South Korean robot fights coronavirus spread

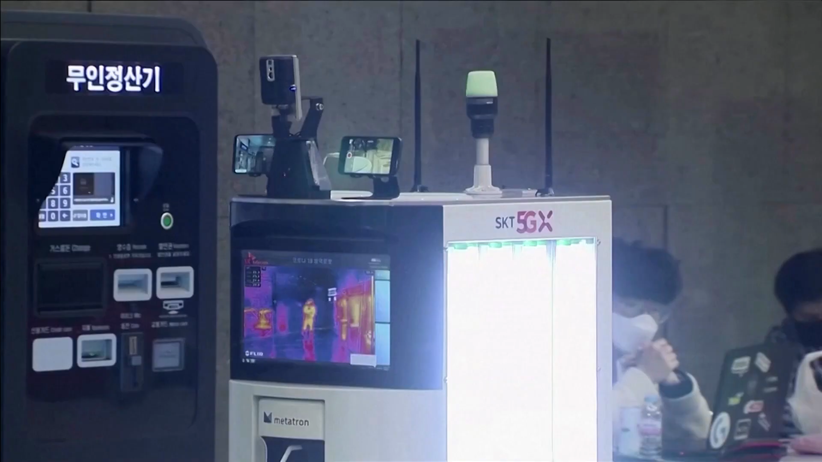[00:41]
The robot uses 5G to talk with its server in real time.